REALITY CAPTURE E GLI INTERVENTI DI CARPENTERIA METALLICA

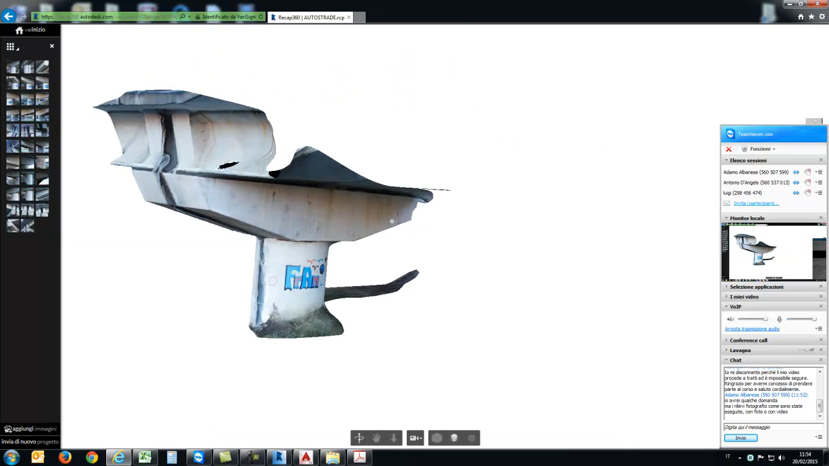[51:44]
tridimensionale chiaramente in cui lo prendo l'esporto in realtà lui all'interno ha già la mesh vedete
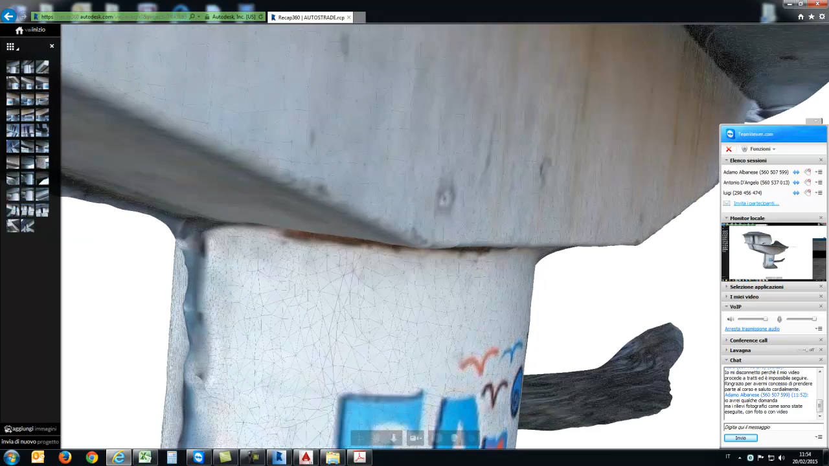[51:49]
questa mesh può essere esportata e importata come nuvola di punti all'interno di autocad ASD
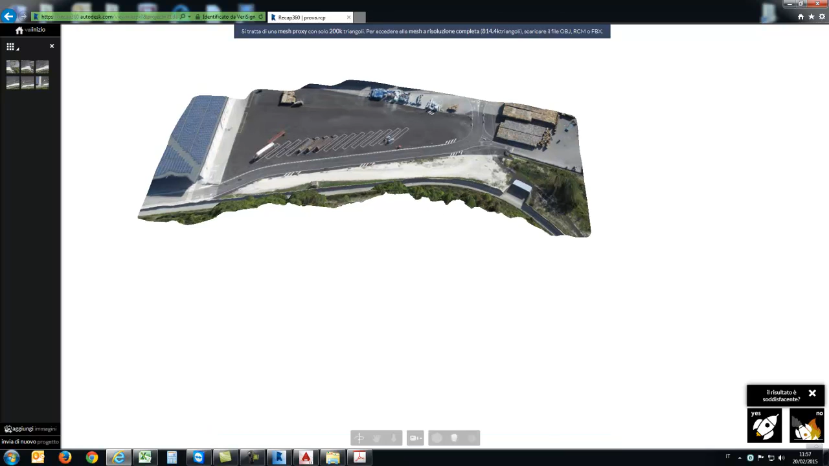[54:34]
state asfaltate quindi anche qui si è utilizzato in questo caso
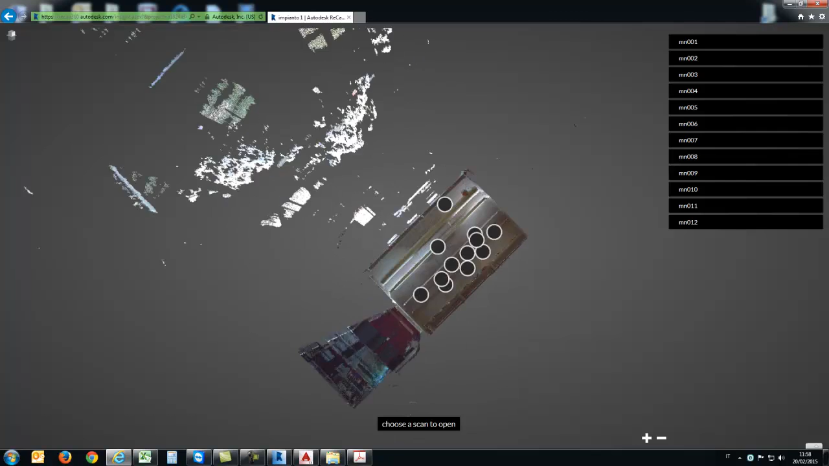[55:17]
pubblicato in cloud quindi anche qui potrò andare a fare effettuare la consultazione fotografica muovendomi su diverse scansioni sono state rimontate in recap